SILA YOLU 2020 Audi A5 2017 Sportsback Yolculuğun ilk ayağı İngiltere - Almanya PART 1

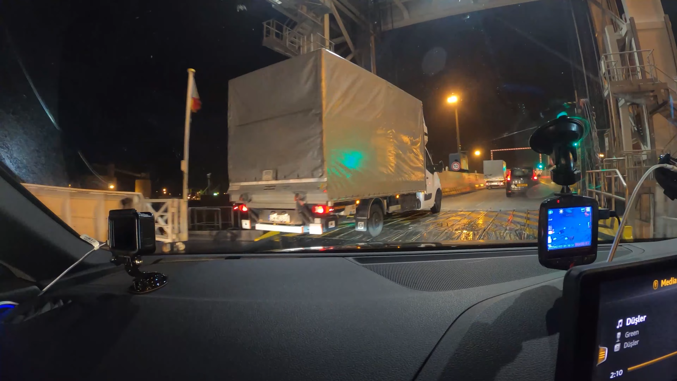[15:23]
Şimdi istikamet Almanya, Belçika üzerinden. İnşallah kaybolmayız. Bakalım satnav. TomTom bizim güncel gerçi ama belli olmuyor.
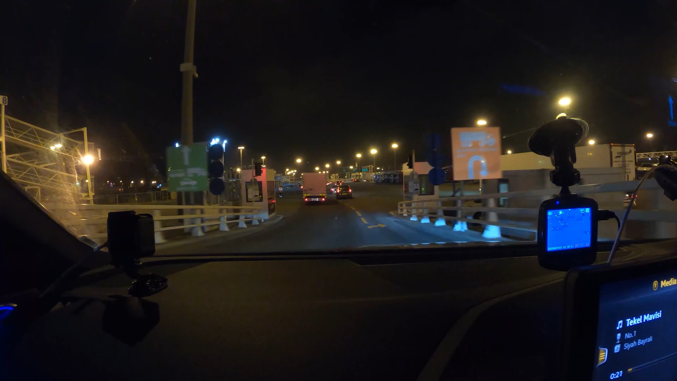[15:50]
Şimdi tabii sağdan gideceğiz. Onu karıştırmamak gerekiyor. Bir de o var.
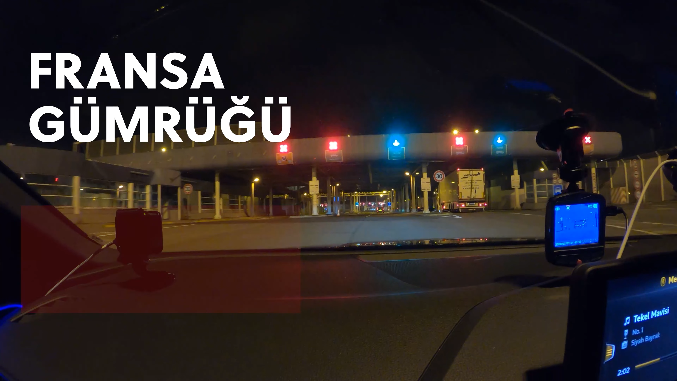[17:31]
Şu an burası Fransa gümrüğü. Gördüğünüz gibi hiç kimse yok. Şu anlık. Sanmıyorum da bir yerlerde olsun birileri. Şu an fazla konuşmuyorum çünkü yola konsantre olmak zorundayım. Bu Navabek satnava pek güvenemiyorum şu an.
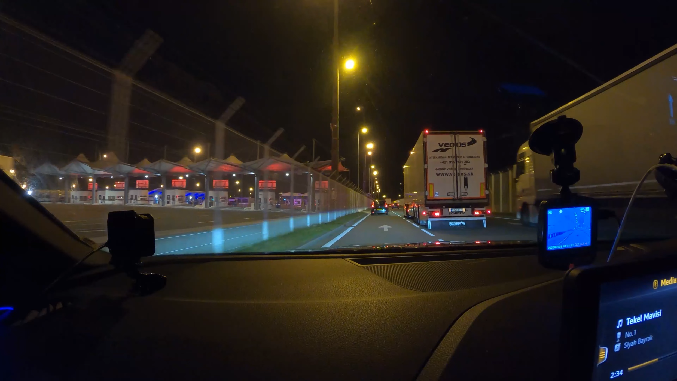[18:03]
Çünkü Fransa'da genelde hep beni karıştırıyor. Şimdi neresi diyor?